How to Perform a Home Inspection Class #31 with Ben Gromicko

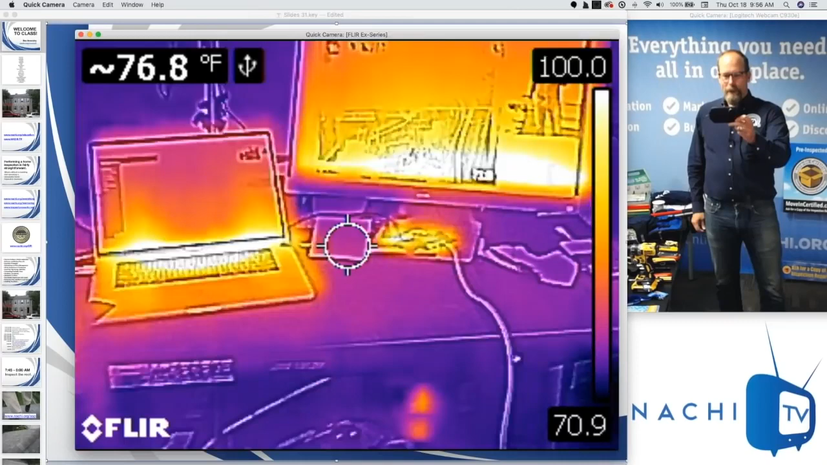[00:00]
On screen: spot 76.8°F
And this helps you perform an inspection, helps a home inspector perform a better inspection
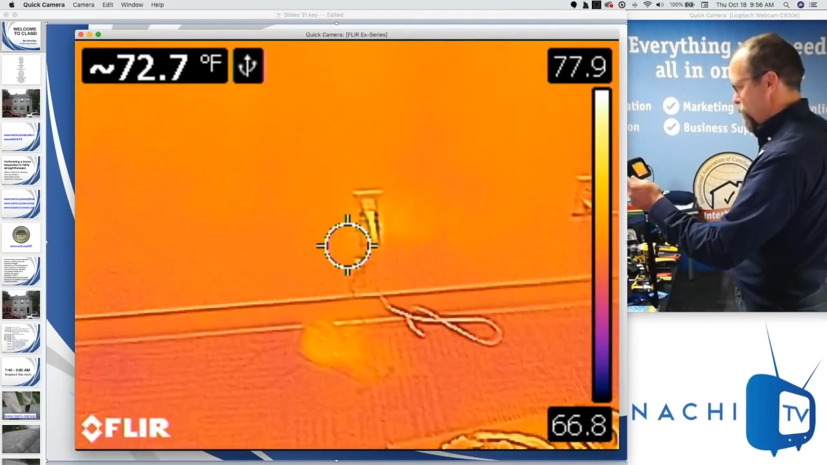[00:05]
On screen: spot 72.7°F
because it allows me to see things that I wouldn't normally be able to see without it.
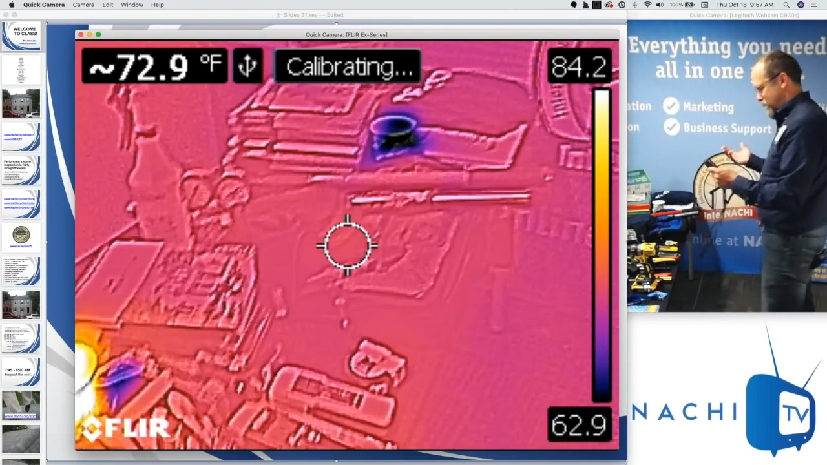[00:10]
On screen: spot 72.9°F
That's what an infrared camera is.
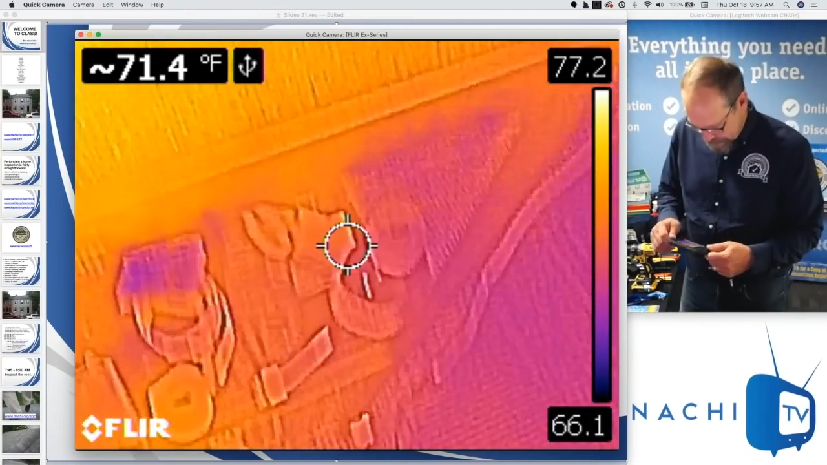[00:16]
On screen: spot 71.4°F
It's essentially that. It allows me to see things that I wouldn't normally be able to see without it.
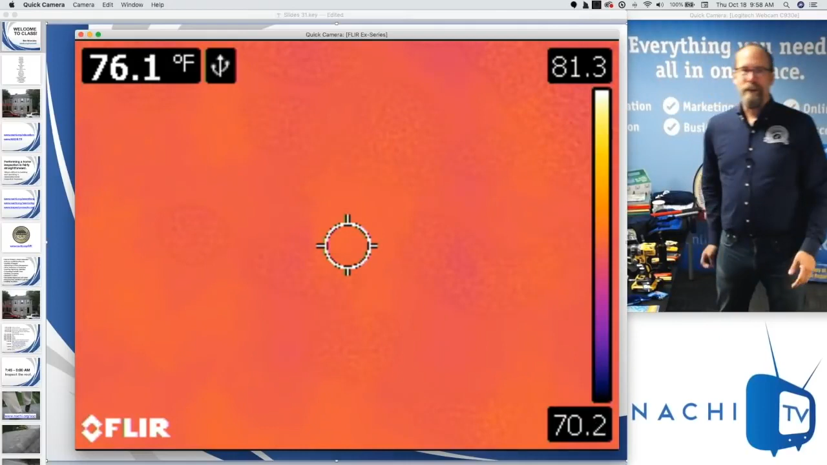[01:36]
On screen: spot 76.1°F
Don't freak out about infrared. Don't freak out about infrared. Right? You're trained on what to see
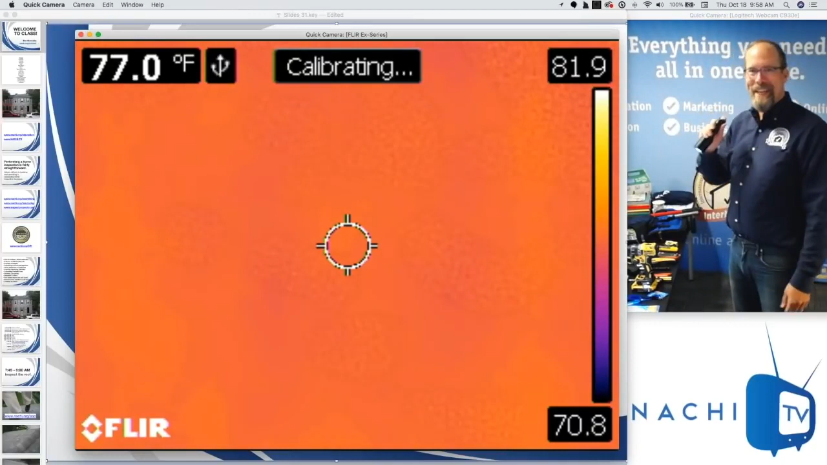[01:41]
On screen: spot 77.0°F
when a flashlight is turned on.
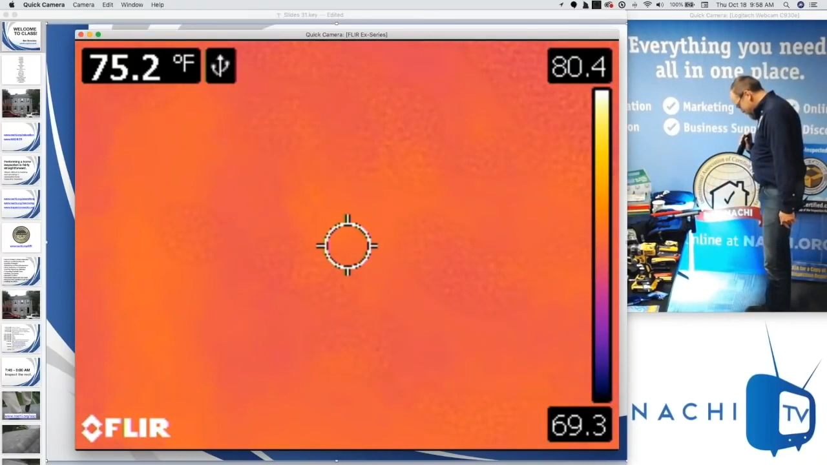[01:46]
On screen: spot 75.2°F
You know, because you've been living as a human being, what you're looking at. Right?
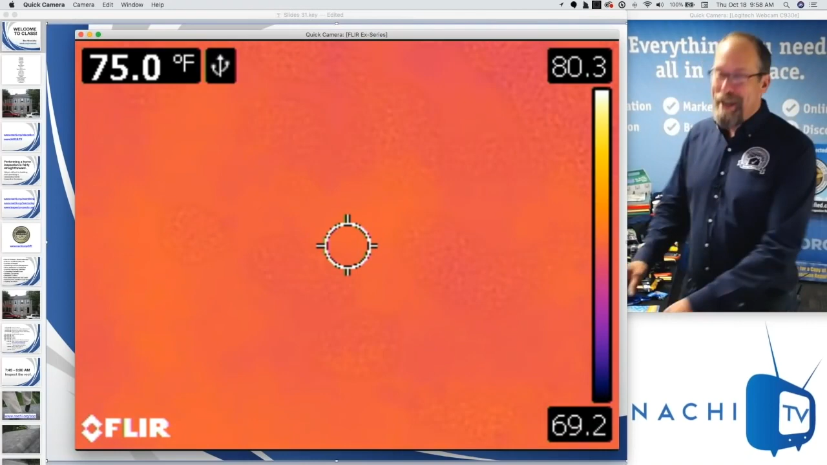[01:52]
On screen: spot 75.0°F
But when you use an infrared camera it's really different. It's quite different.
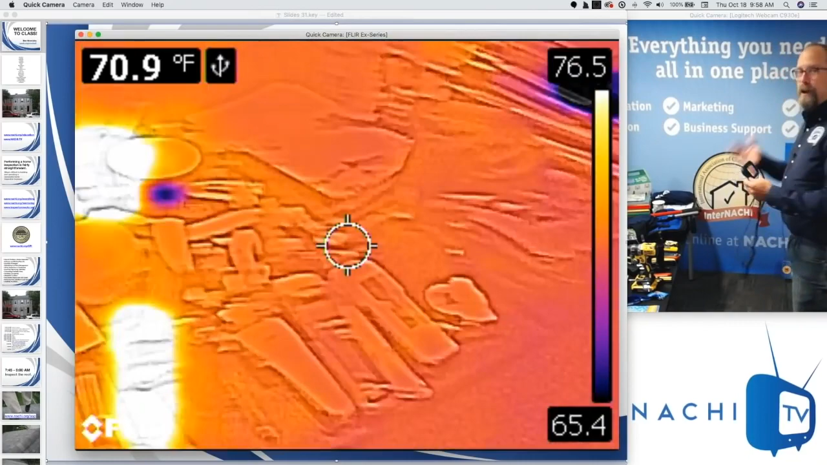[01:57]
On screen: spot 70.9°F
So you have to be trained on interpreting what you are seeing with the infrared.
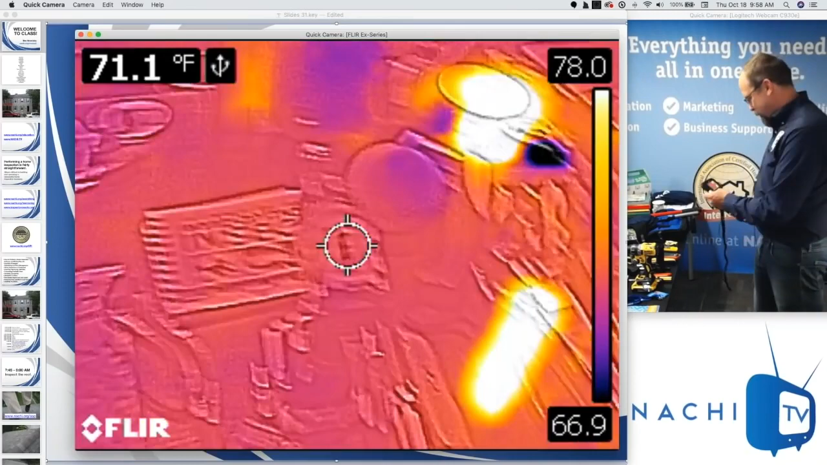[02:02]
On screen: spot 71.1°F
So there's my flashlight that I just used, and it's hot.
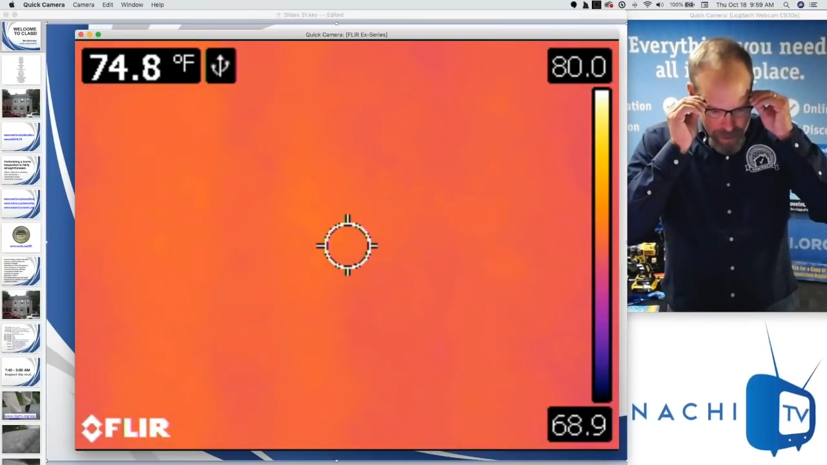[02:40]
On screen: spot 74.8°F
What's the name of that camera? It's a FLIR, F-L-I-R-C-2.
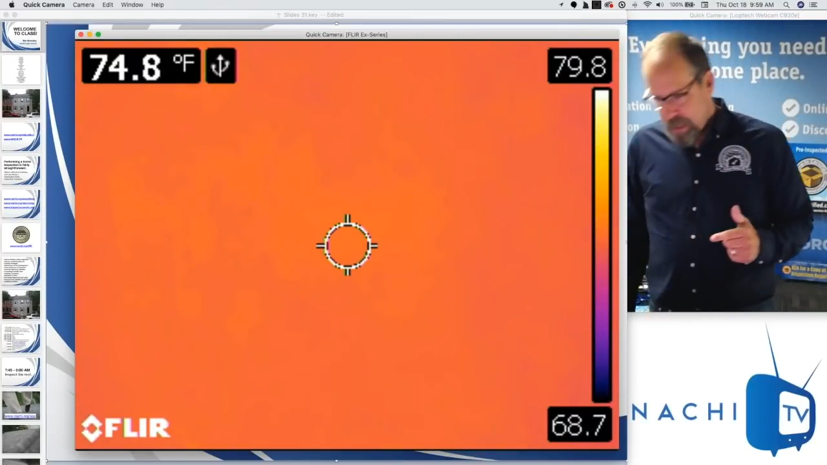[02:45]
On screen: spot 74.8°F
FLIR C2. It's my favorite. I have a FLIR C2.
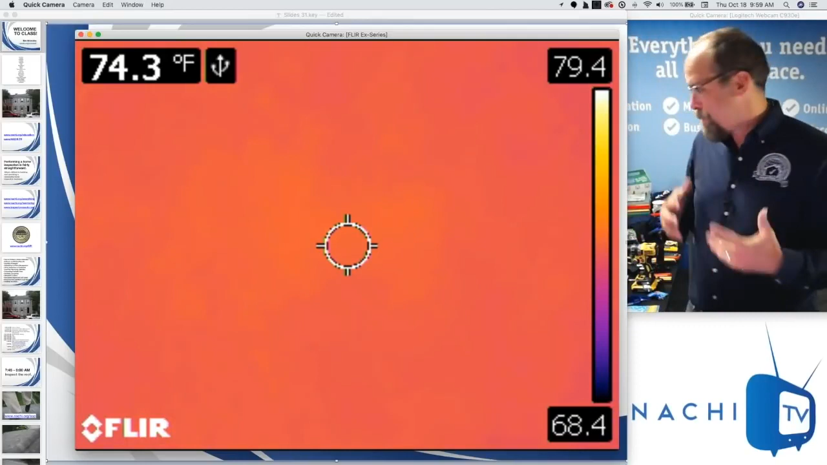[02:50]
On screen: spot 74.3°F
I have a couple, actually, FLIR C2s. I have a FLIR C3. I have this camera. I have a FLIR, is an old one, E-40BX.